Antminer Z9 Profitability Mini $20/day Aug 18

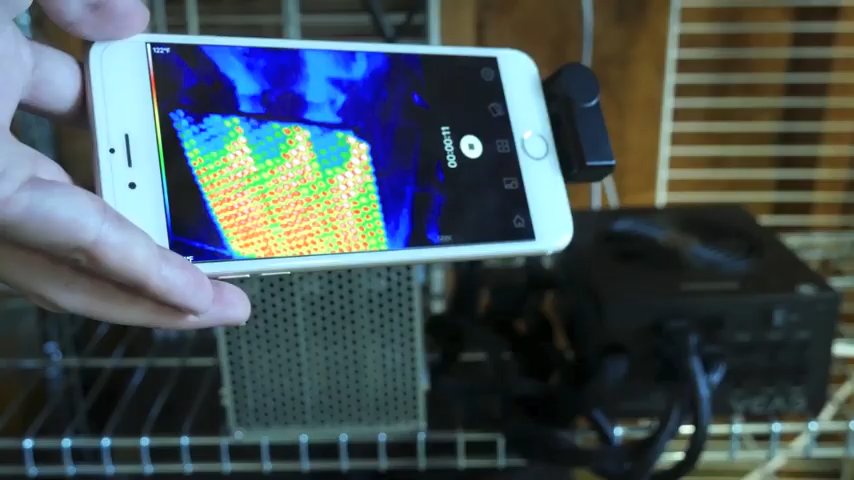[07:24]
this it will be harder if we're checking the thermals here with the